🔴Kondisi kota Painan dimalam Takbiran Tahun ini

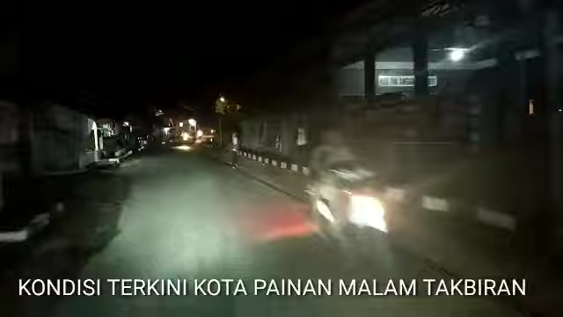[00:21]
Suasana cukup ramai juga, sampai sempat macet.
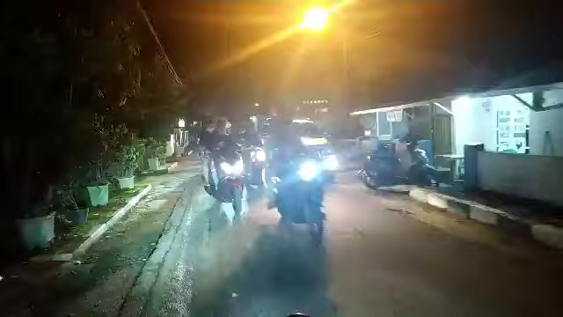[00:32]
Ribuan kendaraan bermotor mulai memasuki area pantai Carojo Painan.
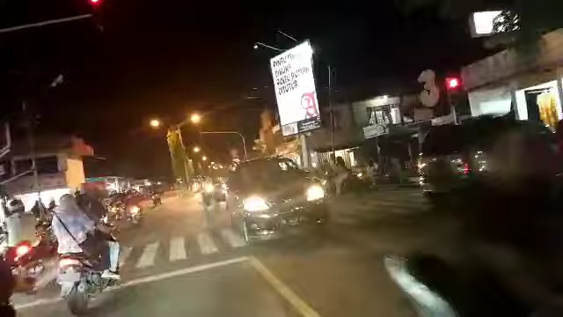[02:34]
Ini kita mulai memasuki persimpangan lampu merah, guys, di depan pasar Impres.